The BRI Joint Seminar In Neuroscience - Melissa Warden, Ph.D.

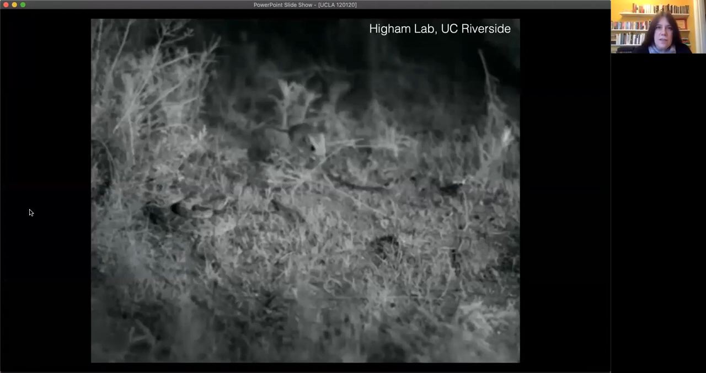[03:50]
And this is a video of a kangaroo rat in the New Mexico desert being attacked by a rattlesnake. And I love this video
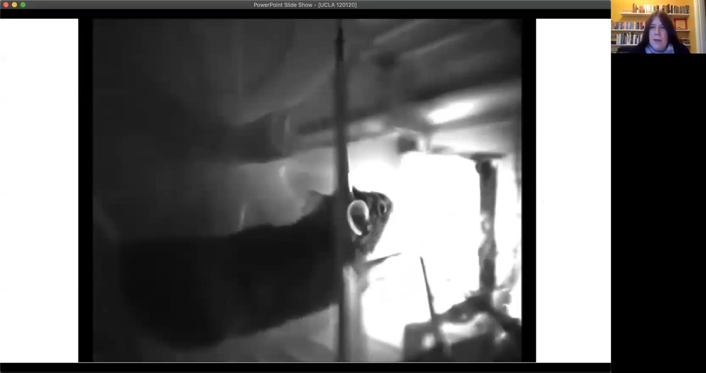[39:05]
So here is a mouse, um, engaging in this behavior. And so you can see, so it's, it's fiber photometry.
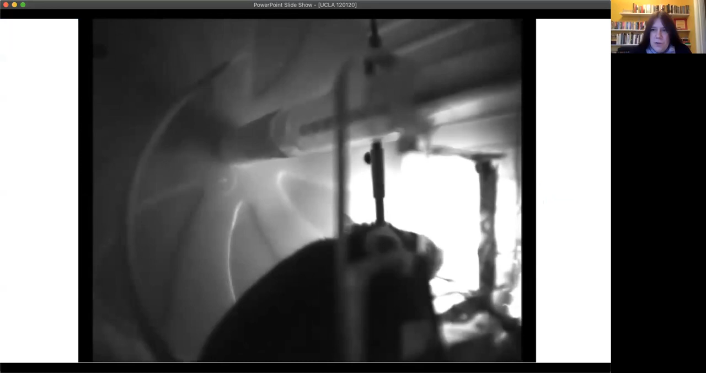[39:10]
So it's moving pretty freely. It's just running on the wheel and it learns to run a certain distance.
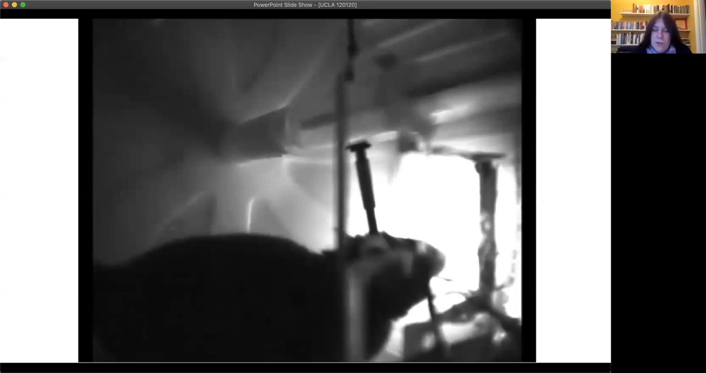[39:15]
And then you see it collecting the reward at the end of the trial, if it's correctly performed the trial.